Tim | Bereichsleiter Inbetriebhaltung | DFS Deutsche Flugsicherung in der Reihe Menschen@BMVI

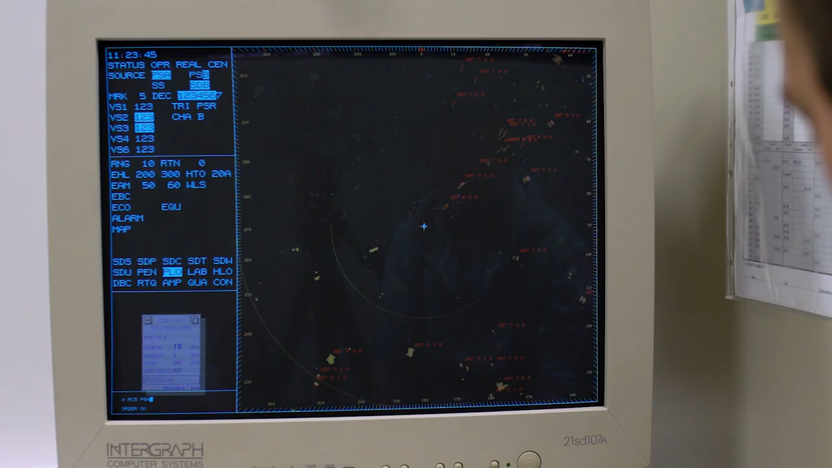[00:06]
Der Lotse hätte kein Bild auf seinem Monitor, damit kein Ziel und damit würde nichts fliegen.